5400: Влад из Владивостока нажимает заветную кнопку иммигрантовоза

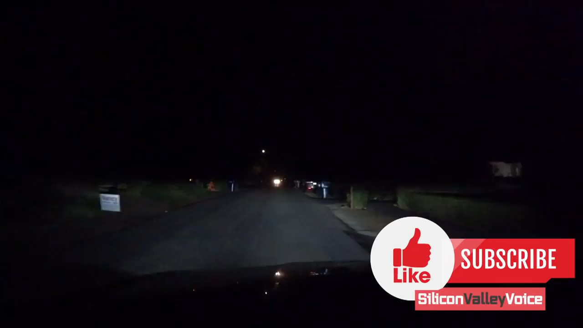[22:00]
Видите, друзья, Лос-Алтас такое место, где нет фонарей на перекрестках. Так, местами где-то, знаете, на больших. Почему нет фонарей? Потому что жители местные. Вот здесь вот, здесь есть фонарик, потому что перекресток. Потому что жители не любят, чтобы ночью светило в окна. Их... Ха-ха-ха. Да. Правильно. Так.
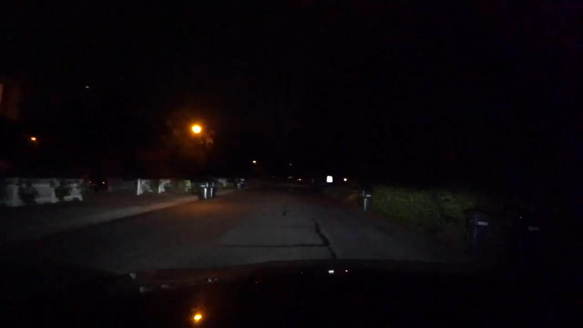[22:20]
Ну, даже видите, даже в дорогих местах народ подрабатывает тем, что сдает комнотушку. Так. Говорят, что мы сейчас тут приедем. Где-то справа. Какой номер дома-то у нас? Мы в 77. Вот, видите, какие особняки стоят тут гектарами. Так. Ну что, был номер? Да, вот он, 177. 177? Угу. Вы уверены? Да-да-да.